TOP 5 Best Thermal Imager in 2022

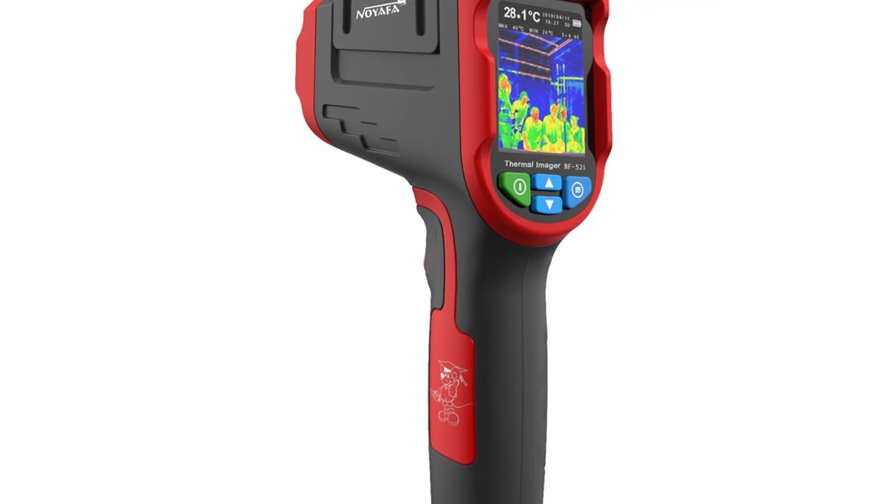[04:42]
On screen: spot 28.1°C
module that is based on the Princeton Infrared Technologies Imager. The Princeton Imager is a robust, highly thermally efficient, 24-bit monochrome thermal imaging sensor that provides outstanding performance and 8x digital zoomability.
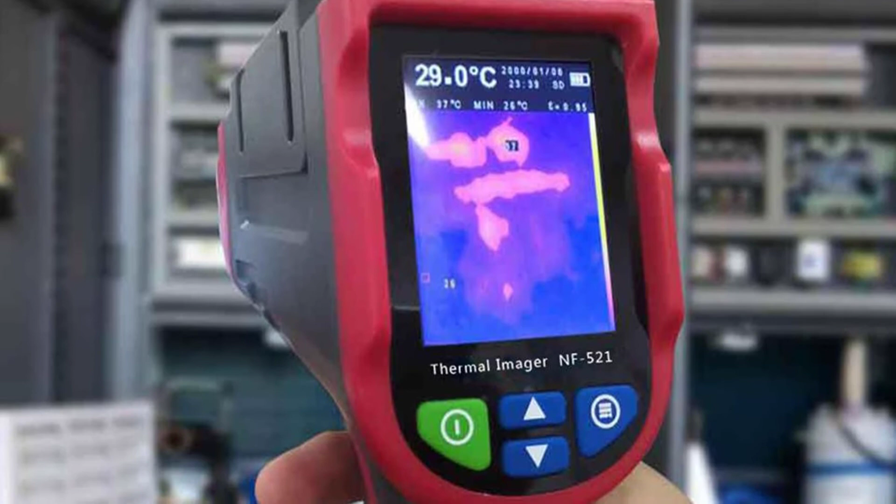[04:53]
On screen: spot 29.0°C
Using a highly efficient and nearly indestructible LED as the emitter, the Princeton Imager is capable of providing images with a resolution of up to 2000x2000.
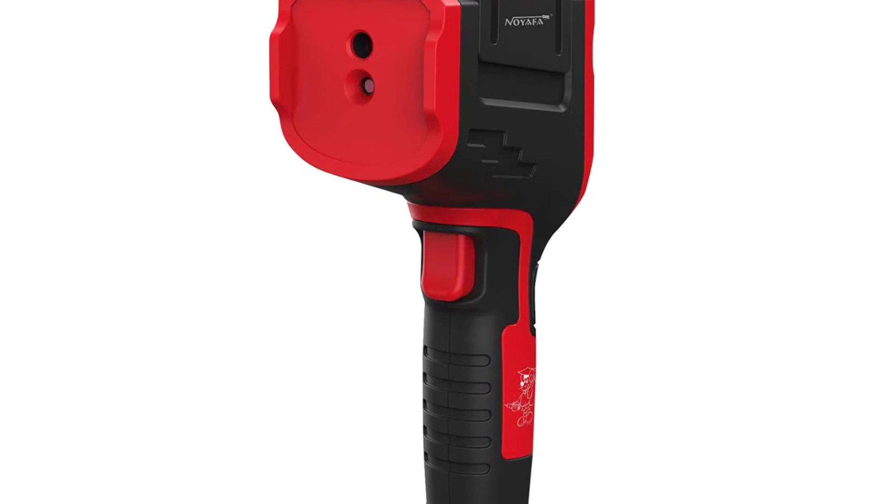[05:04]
The high resolution provided by the Princeton Imager allows for the imaging of heat sources with amazing detail. The Princeton Imager operates in a mid-wave infrared range, providing a clear and crisp thermal image.
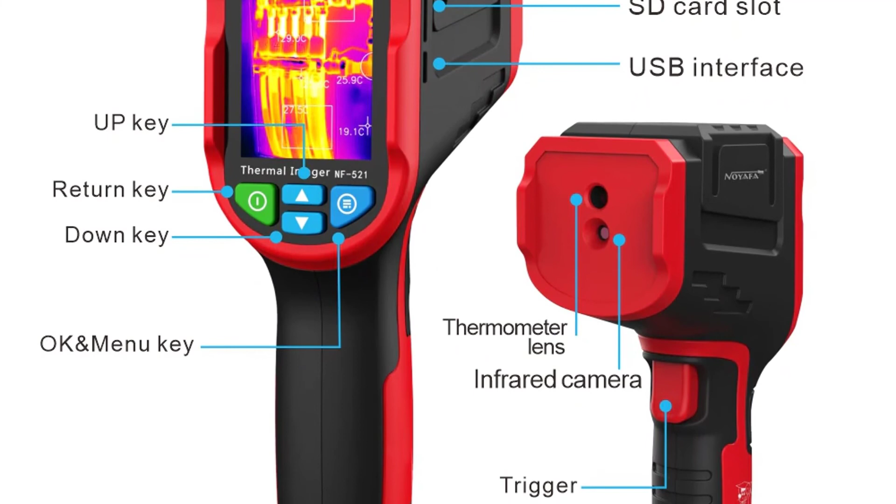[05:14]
The Princeton Imager is powered by a stable and efficient, single Li-ion battery, which is only capable of providing up to 1,200 imaging hours. The Princeton Imager is designed for both indoor and outdoor use.
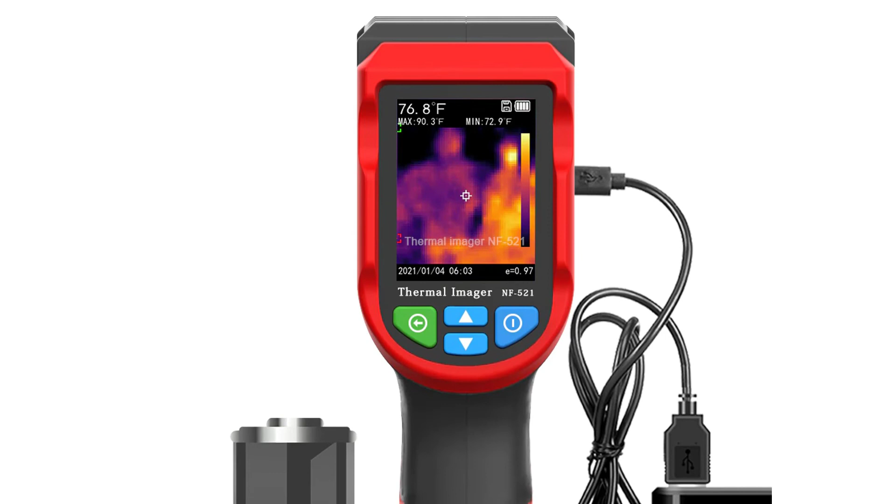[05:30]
On screen: spot 76.8°F, max 90.3°F, min 72.9°F
The Princeton Imager is also a very durable unit, able to withstand harsh environments and even temperature extremes. If you want to buy this thermal imager from AliExpress, link in the description below.